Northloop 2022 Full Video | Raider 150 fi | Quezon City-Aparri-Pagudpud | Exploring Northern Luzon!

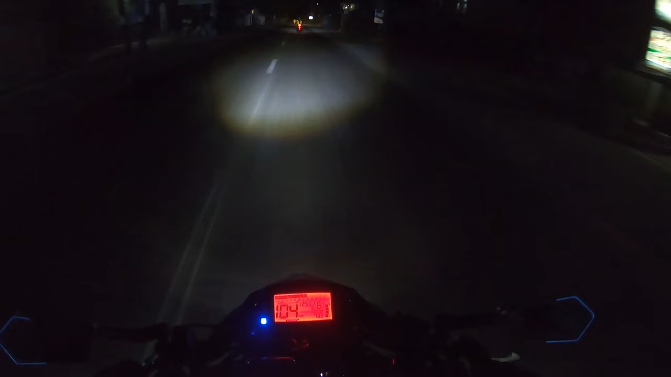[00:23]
Okay, so nakalagpas na tayo dun sa malubak na parte ng Bulacan. Buti naman, maayos-ayos na yung kalsada rito. Medyo panayad ang takbuhan namin.
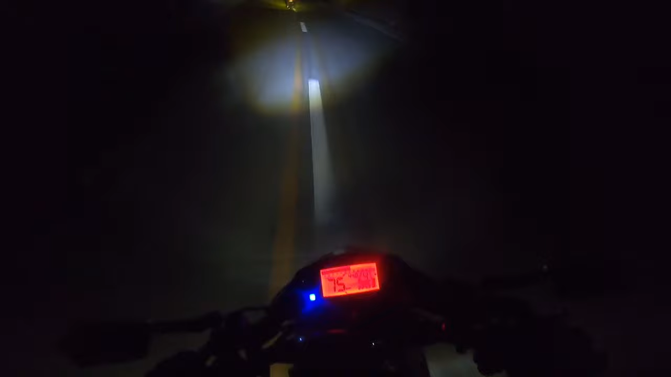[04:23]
So bali, itong Karanglan, ito yung last town ng Nueva Ecija going north na patawid ng Nueva Vizcaya. Alright. So, bali ang dinaanan naming ruta ng North Loop na to, mga idol, is backdoor. So, from Quezon City, paket ng Nueva Ecija, then Nueva Vizcaya, then Isabela, Cagayan, Apari, then Pagunpun. Kasi yung ibang nag-North Loop, doon sila sa kabila.
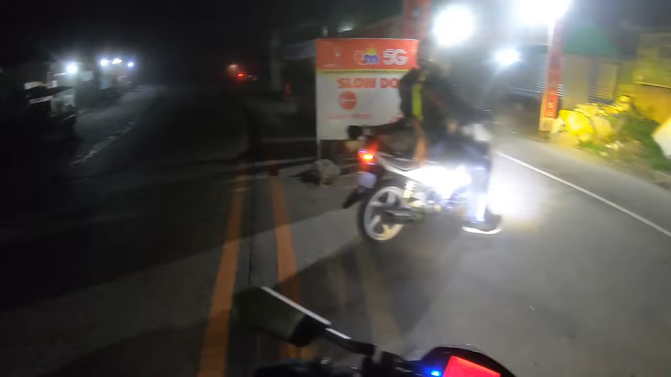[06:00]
So, first town ng Nueva Vizcaya, northbound is Santa Fe. Okay, okay. Wow, sobrang lamig dito. Grabe. Kaya ka! Kaya! Kaya! Hello!